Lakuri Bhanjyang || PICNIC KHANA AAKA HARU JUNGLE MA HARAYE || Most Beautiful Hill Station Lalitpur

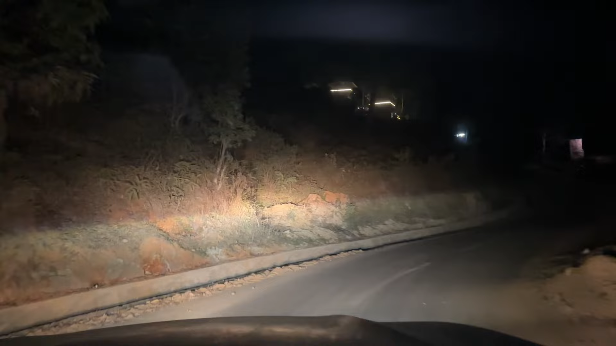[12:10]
यहाँ पनि रेस्टुरेन्ट रहेछ, के हो यो
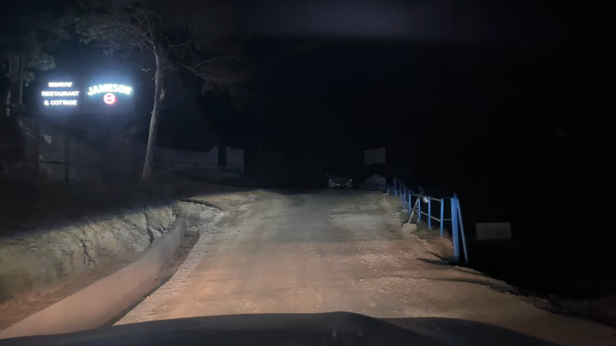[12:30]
सिसनेरी नै त होला नि, सिसनेरी रेस्टुरेन्ट एन्ड कटेज जेम्सन भनेर।
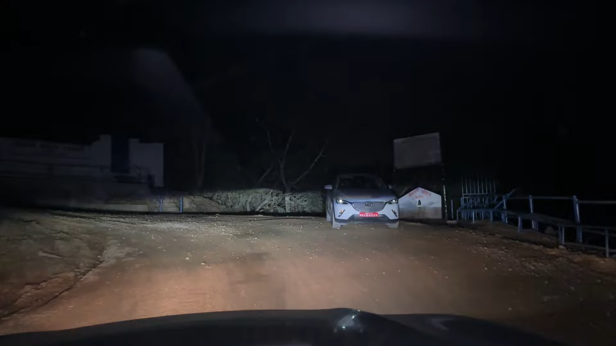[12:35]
यहाँबाट चाहिँ माथि रहन्छ ल, यहाँबाट चाहिँ माथि ग्राभेल रोड नै रहेछ,
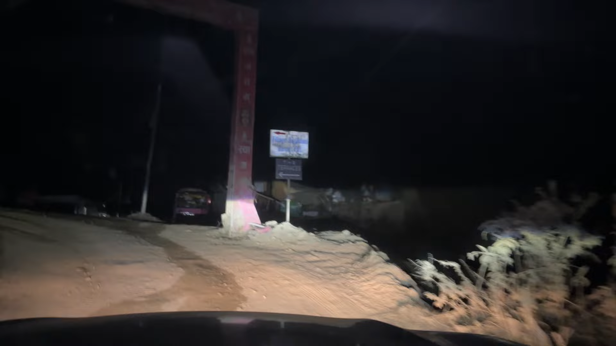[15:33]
अलिकति अफरोड देखियो भने ठ्याक्कै लाकुरी भन्ज्याङको यो गेटमा आइ इन्टर गरियो अब।
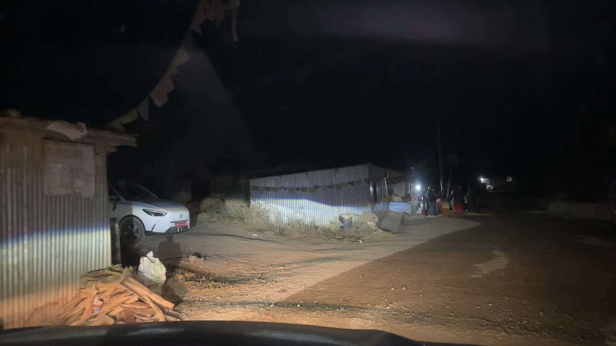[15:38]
र यो मैले यो लाकुरी भन्ज्याङको यो गेट भयो भने मैले यही वेबाट हुँदै अनि पनौती निस्किएर अनि बुद्ध
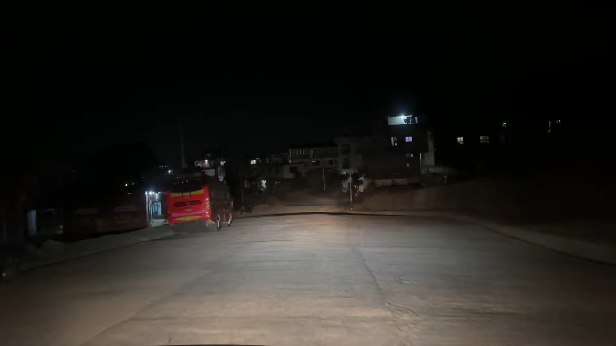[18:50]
हिमाडोलतर्फ हामी दौडिन्छौँ यो लुबु लामाटारको दमदार हाइवेलाई समातेर।
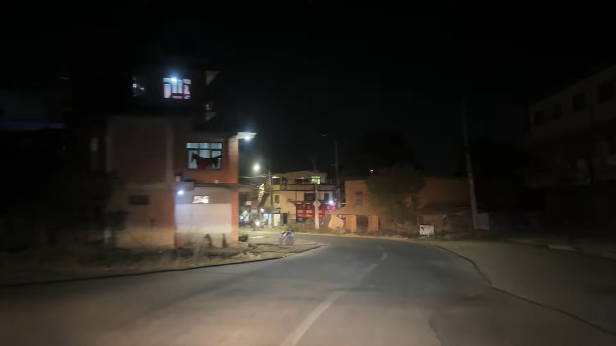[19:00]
र हामी ठ्याक्कै फेरि यो लुबुको बजार एरियामा प्रवेश गरिसकेका छौँ।
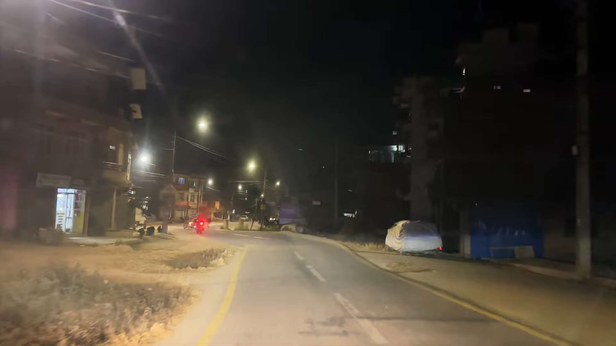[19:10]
अघि हामीले एकतर्फी बाटो भनेर आएका थियौँ भने अब अहिले जाँदाखेरि हुन त अब भनौँ न राति परिसकेपछि खासै अब ट्राफिक
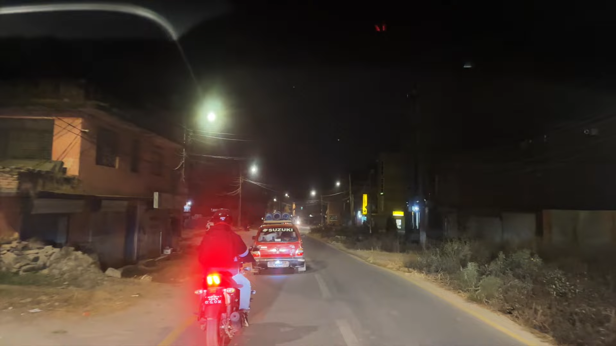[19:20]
डिस्टर्बेन्स नहुने भएपछि त उनीहरू आउँदाखेरि पनि आइरहेको दृश्य अघि हामीले देखिहाल्यौँ लोकलहरू अर्थात् चाहिँ अब त्यस्तै अवस्थामा।
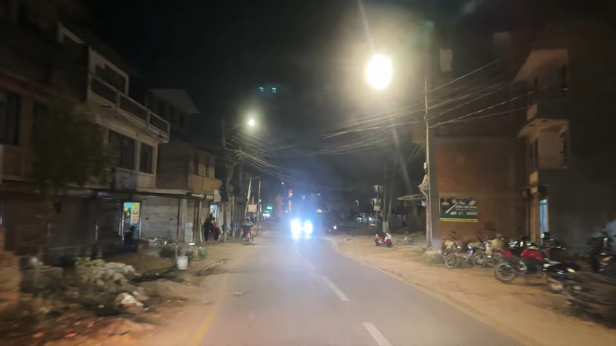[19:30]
र अहिले हामीले चाहिँ अहिले चाहिँ प्रपरली हाम्रै वे हुन्छ भनौँ न, हामी यता जाँदाखेरि चाहिँ हाम्रै साइडमा पर्छ, हामी अघि घुमेर आएकोबाट नगएर मुख्य लुबुको